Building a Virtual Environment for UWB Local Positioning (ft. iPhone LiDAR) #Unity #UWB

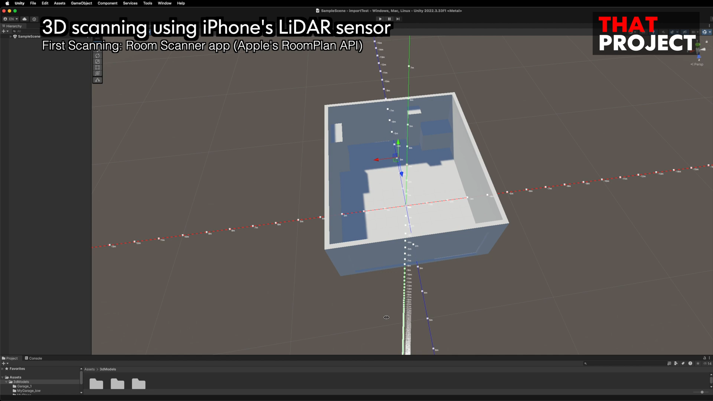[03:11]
However, it has the exact meter of width, length, and height.
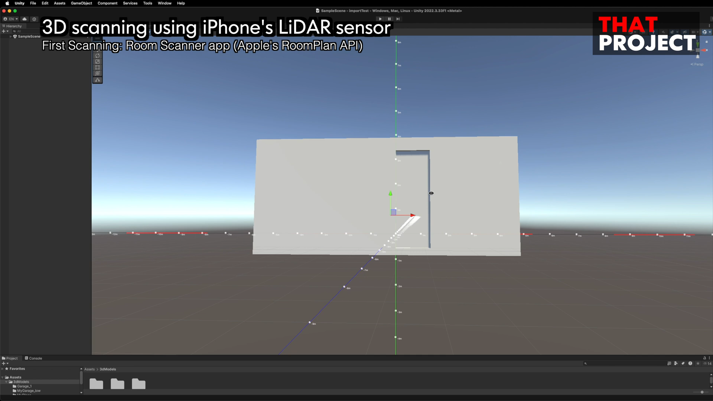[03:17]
So, it's very important in terms of actual measurement.
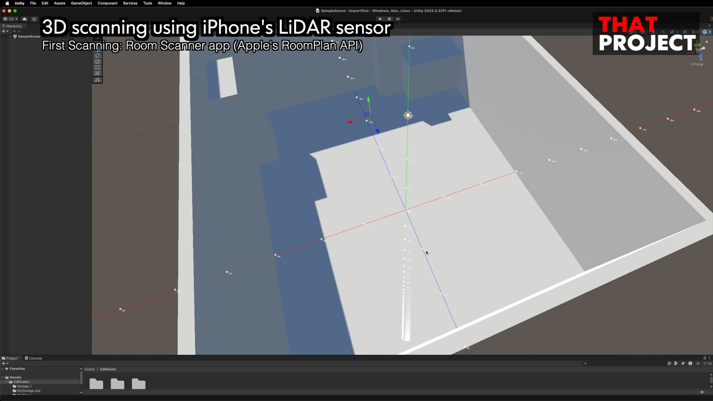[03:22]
After all, what I'm trying to do is represent the local position in reality to virtual position.
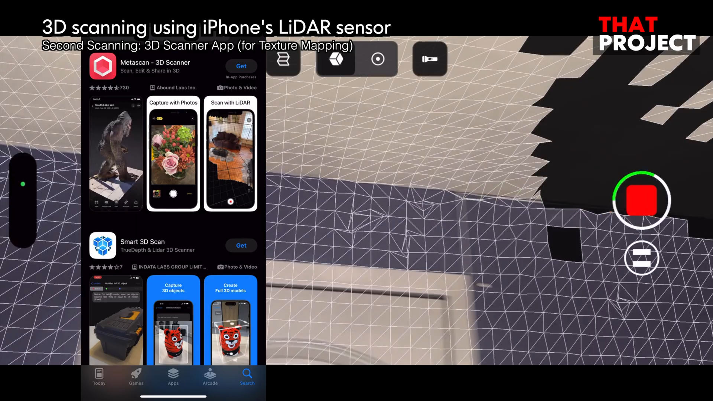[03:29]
Going back to App Store, I found a 3D scanner app that can do texture mapping.
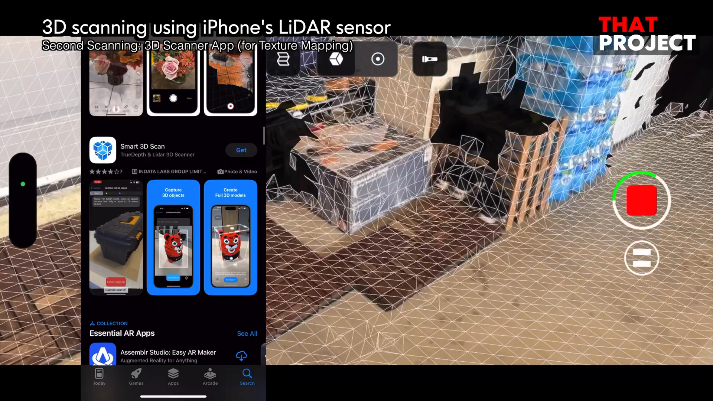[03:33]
While most apps require a paid or in-app purchase to use all the features,
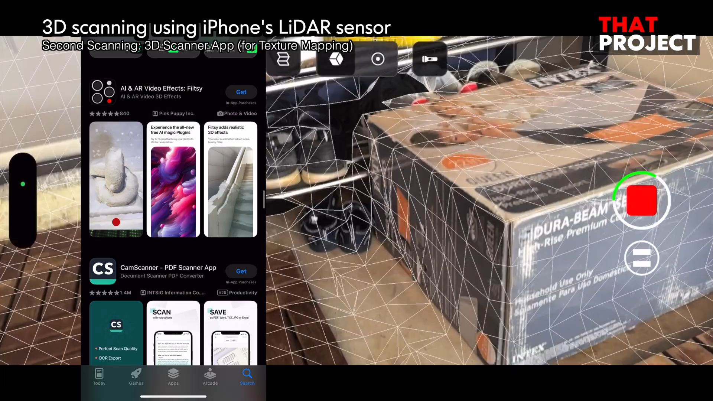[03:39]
this app is free to use all the features, which is really nice.
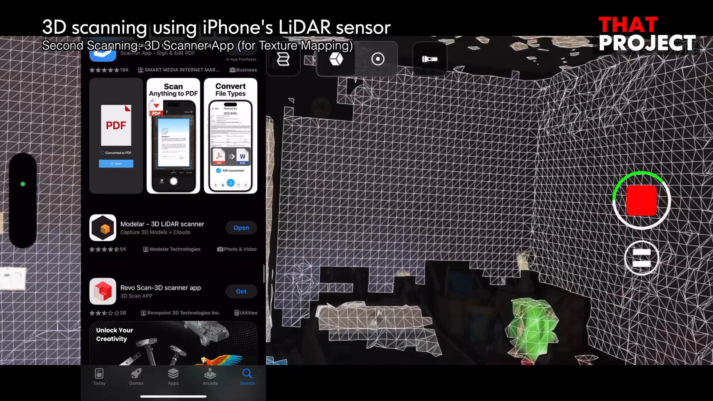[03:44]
I used this app to rescan my garage.
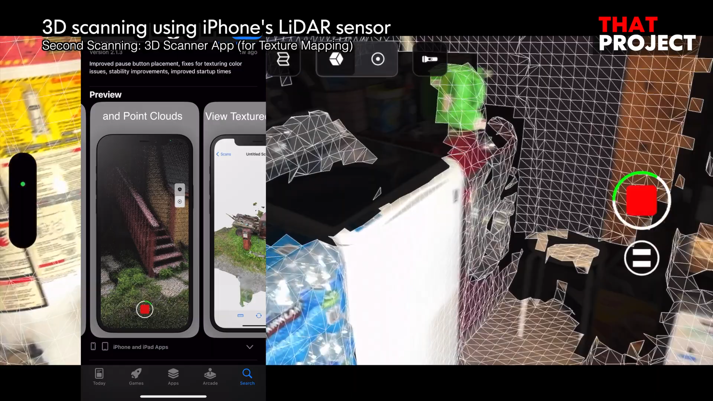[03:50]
My garage is so full of stuff that it's not good to do this kind of scanning.
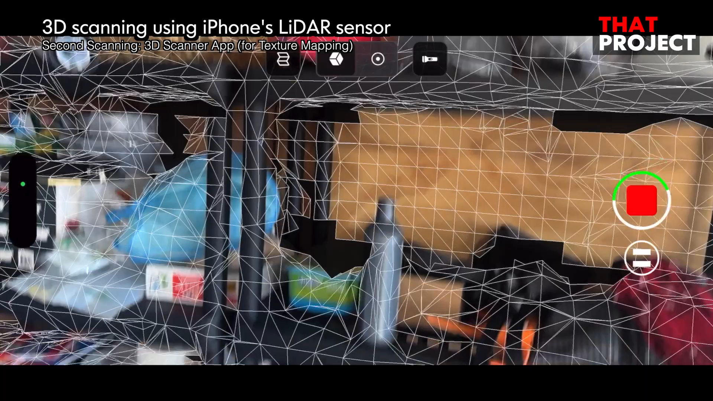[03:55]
Of course, I clean up before scanning, but there's still a lot of stuff.
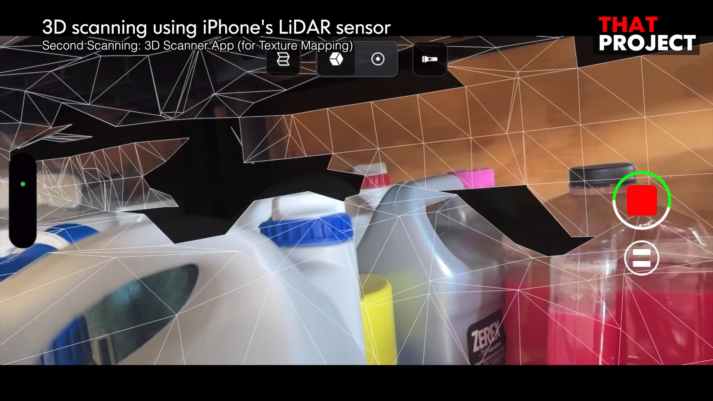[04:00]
Anyway, I scanned every nook and cranny and got this result. This is very interesting.
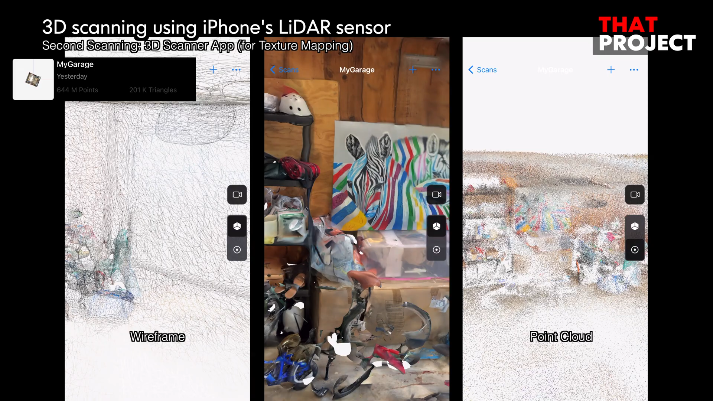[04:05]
As you know, the iPhone is great, but this is not dedicated 3D scanner device.
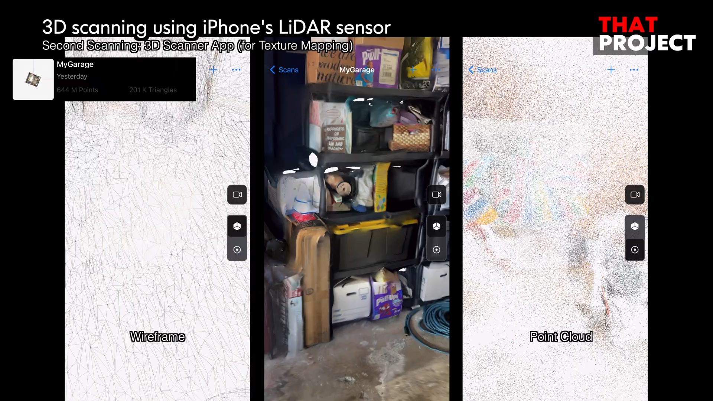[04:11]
Nevertheless, it was possible to scan the space with good quality. The scan data created a total of 644 million points and 201,000 triangles.
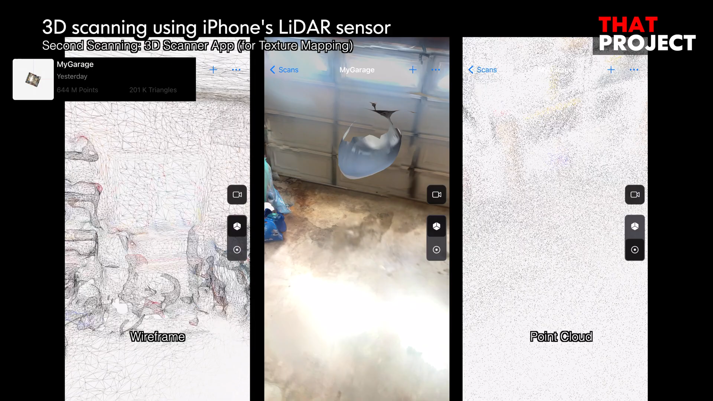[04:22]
Since this application supports PLY type, so if you need point cloud type,
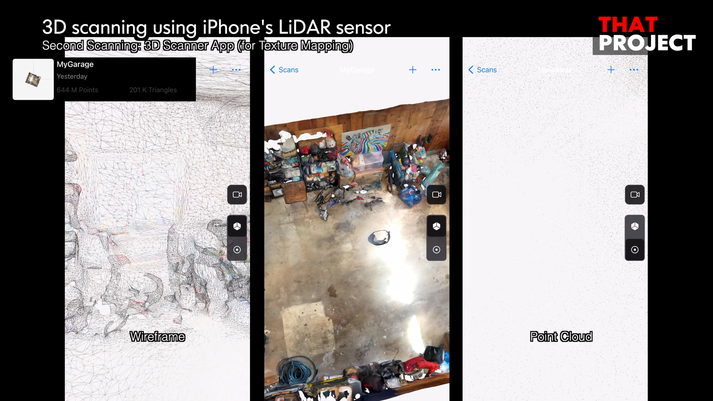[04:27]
you can export your scan data to PLY and use it.
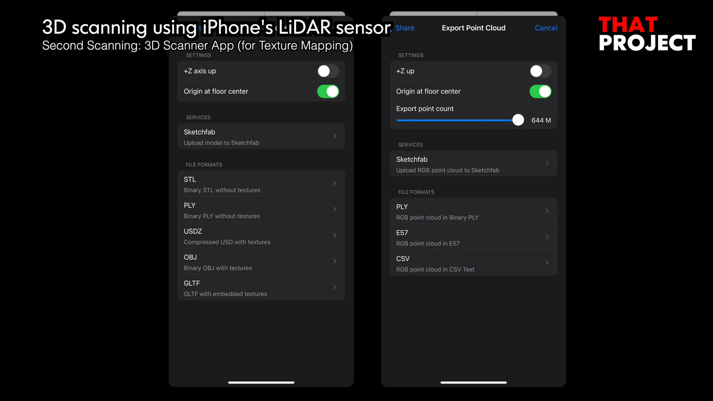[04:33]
I used the obj file. I choose this because it can be imported directly into Unity. You can also import grtf, but that also requires installing another package.
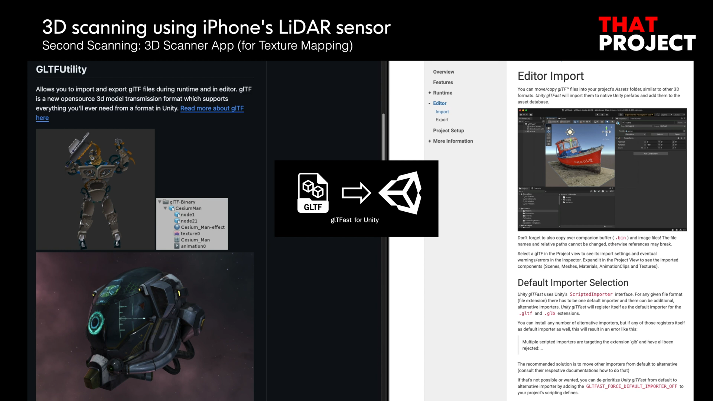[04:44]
So I chose the easiest way.
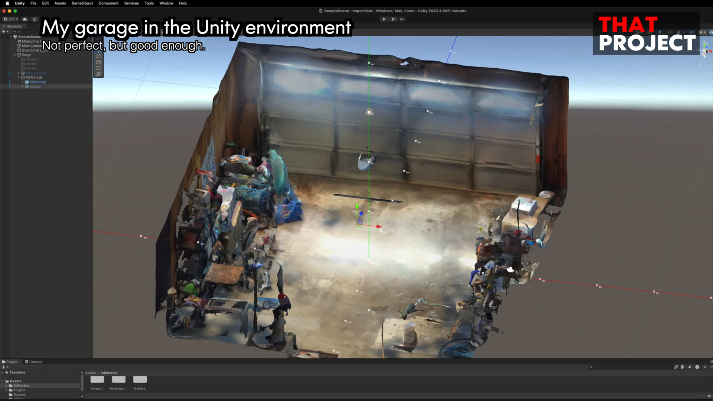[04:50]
When you import your scanned object in Unity, you will see a scanner like this.
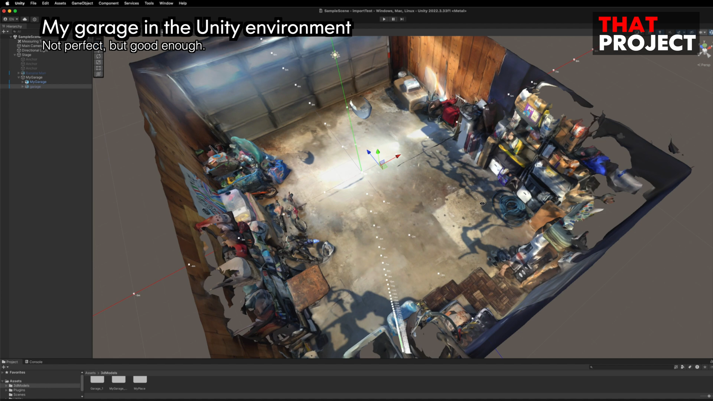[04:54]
How's it? I really like it. I'm really happy with this. I'm impressed that this kind of environment can be created with just my iPhone. Of course, it's possible to create a better quality 3D environment, but this isn't enough for this project.
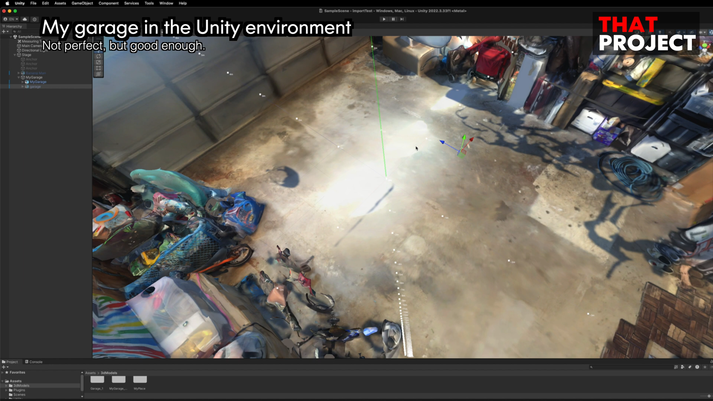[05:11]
I was able to select a higher quality in the app,
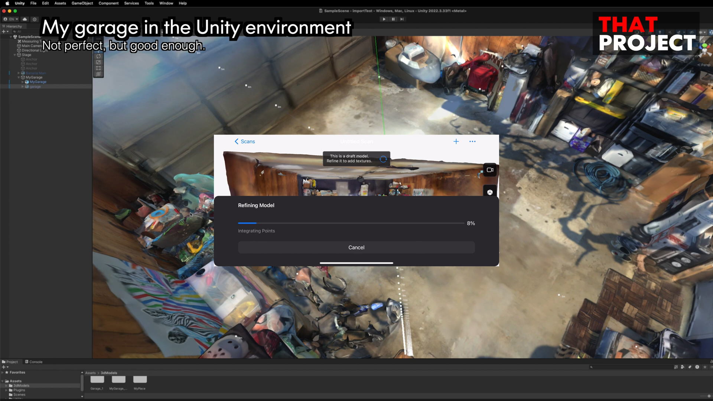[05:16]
but it seems that the export is already fixed quality.